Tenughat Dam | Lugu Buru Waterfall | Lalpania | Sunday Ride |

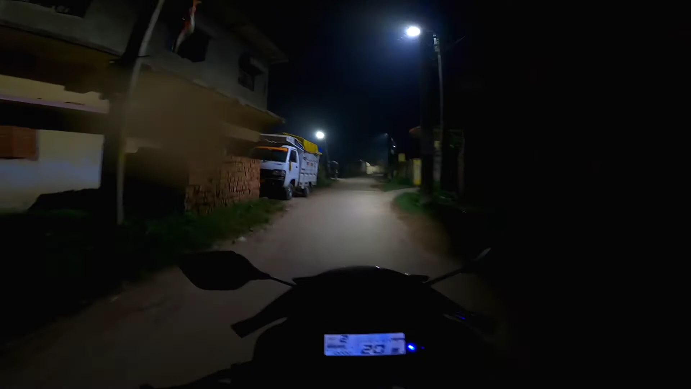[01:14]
It's a BS3 model, that is, it doesn't have an ABS. And this machine is loaded with a full system exhaust of SC Project.
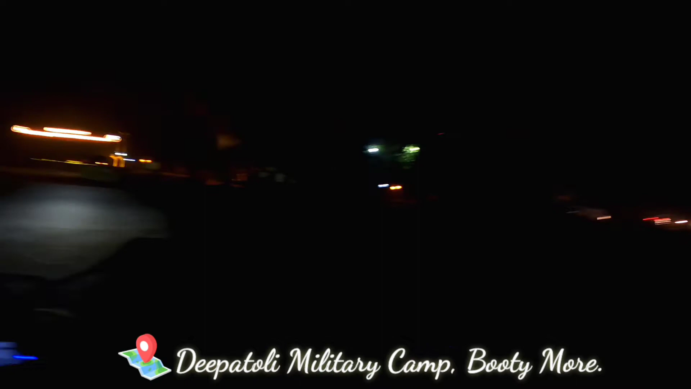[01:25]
It's too loud. So this was the Dipatoli military
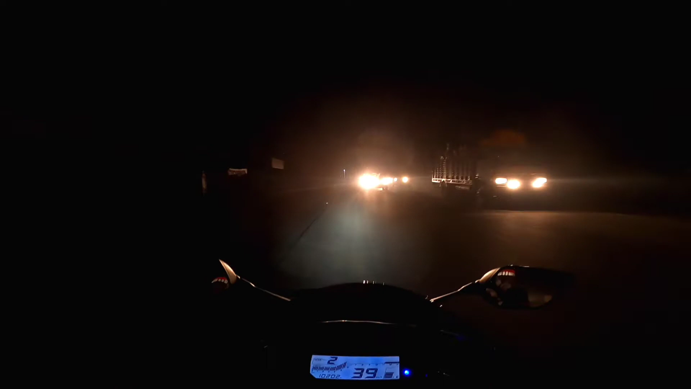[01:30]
base camp and we are heading towards Patel Chowk. See you when there is sufficient light.